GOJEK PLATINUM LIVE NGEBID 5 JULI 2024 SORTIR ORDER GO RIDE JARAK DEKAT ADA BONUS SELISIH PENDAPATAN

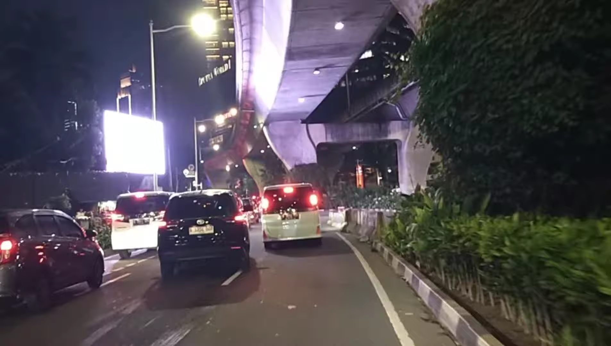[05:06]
Macet banget kayaknya, hujan kali ya. Kalau macet merayap gini nih, kayaknya di sebelah sananya hujan ya.